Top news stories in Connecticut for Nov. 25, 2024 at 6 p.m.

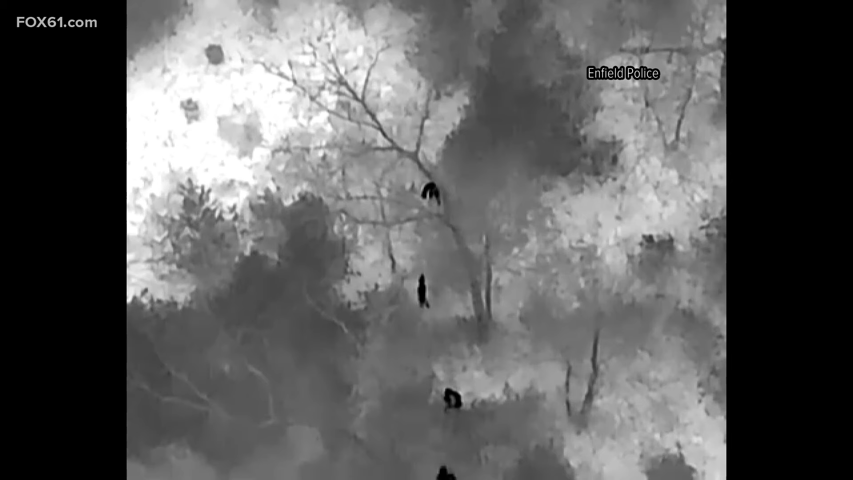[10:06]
That's the suspect. But then watches a dog and two officers run after them. Police say the man went into the woods after a domestic violence incident. That suspect was arrested, but police have not released any other details.